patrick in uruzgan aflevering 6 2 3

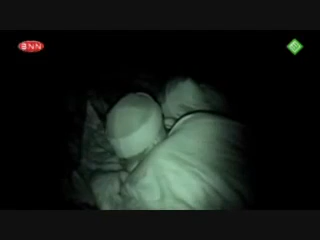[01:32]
Ja, het is toch een gek idee, want je ligt onder een dun zeiltje in Afghanistan. In oorlogsgebied. Maar goed, aan de andere kant is het een prachtige sterrenhemel.
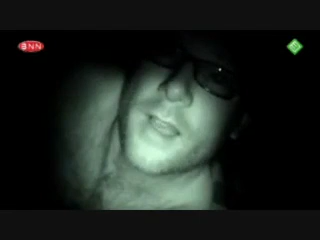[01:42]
En wat dat betreft is het eigenlijk zonder het zeiltje te zitten, want anders had ik daar naar kunnen turen. Maar ik denk dat het vanavond nog wel pas gaat komen, want het gaat regenen.
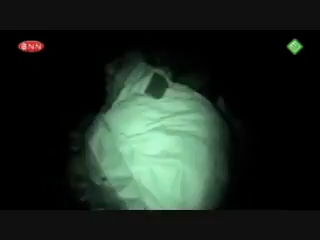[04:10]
Ja, het is... 5 uur en het is ravijn en het regent.
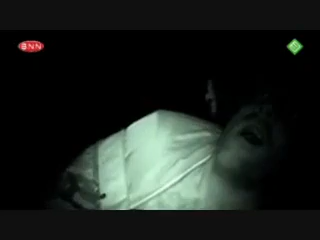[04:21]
Ik ben blij dat we zelf het gehouden hebben.